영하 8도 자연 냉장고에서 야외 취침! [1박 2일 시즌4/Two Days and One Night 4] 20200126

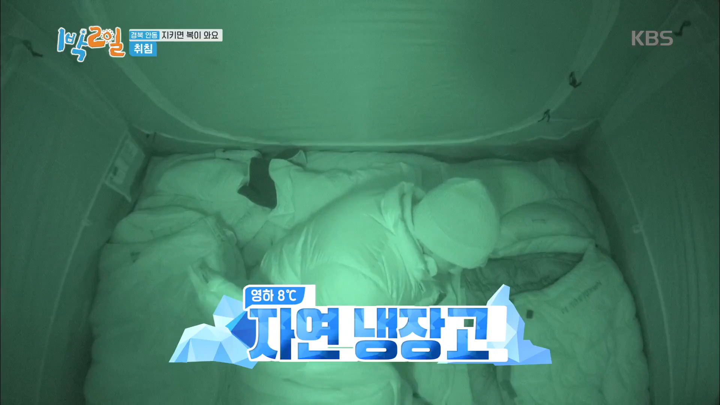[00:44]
와, 말도 안 돼. 와, 말도 안 돼. 와, 나 진짜 말도 안 돼. 야, 사로름이... 야, 얼음이야, 사로름이 안 돼.
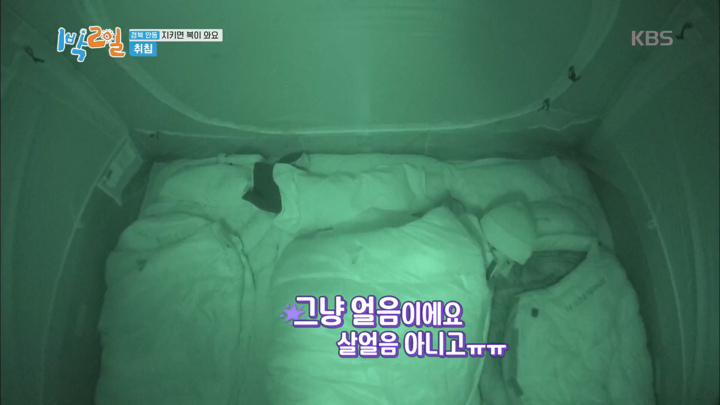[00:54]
야, 사... 야. 어떡하냐. 와, 너무 추워. 아까보다 훨씬 추워. 이게 진정하게 나갈 지침이구나. 야, 텐트가 얼었어.